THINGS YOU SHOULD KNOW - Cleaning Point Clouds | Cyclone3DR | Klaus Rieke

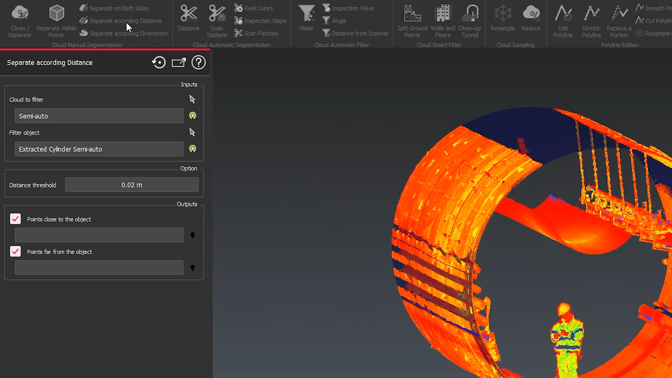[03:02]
by using the separate according distance. So here we can use a threshold or cleaning tolerance
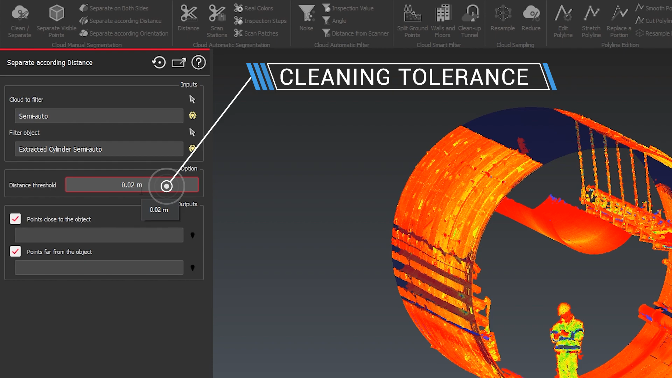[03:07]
to how close or far away I still want to keep the details.
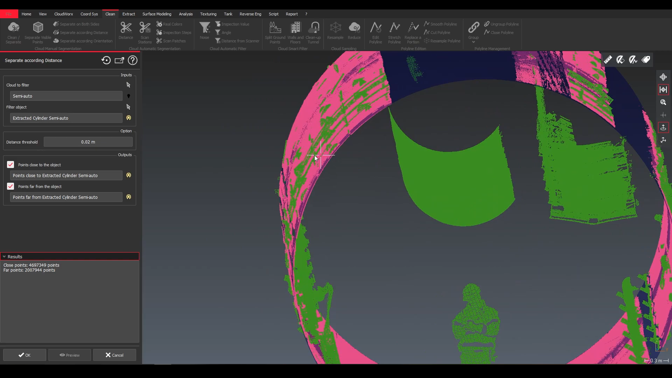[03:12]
I can click preview and you can easily see we now divide our point cloud
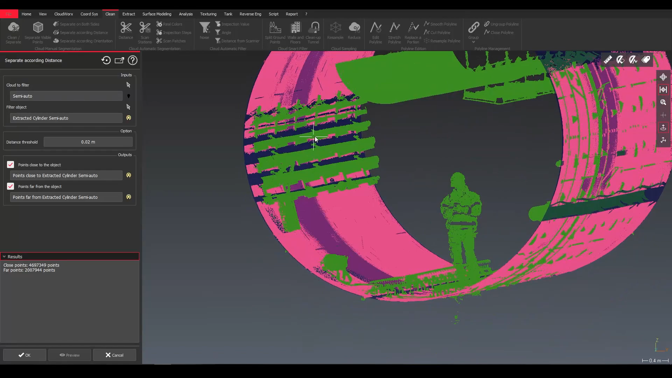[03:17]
into inside and outside of our tolerance.
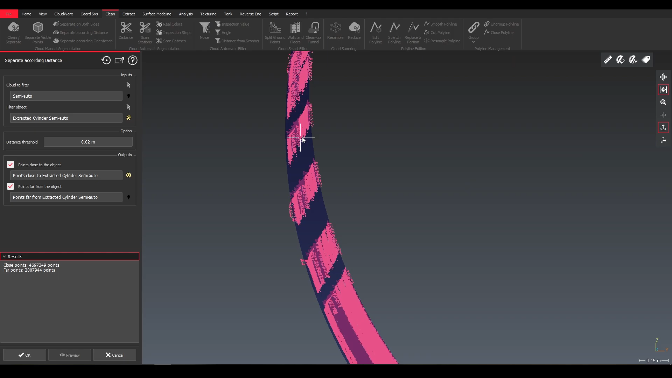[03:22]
For this example, this is what I want to have in this particular project.
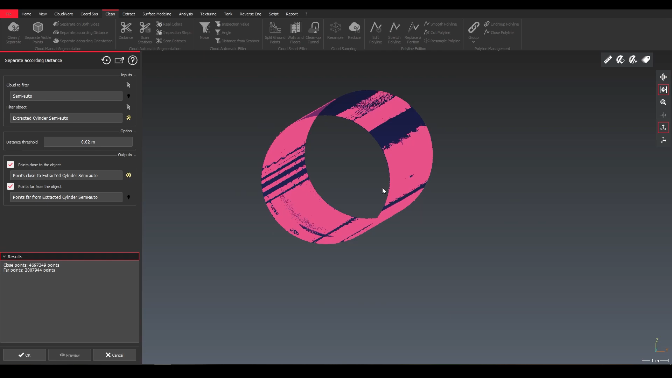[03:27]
For this project, I want to just have the clean shell of the tunnel wall to use this data to use further analysis.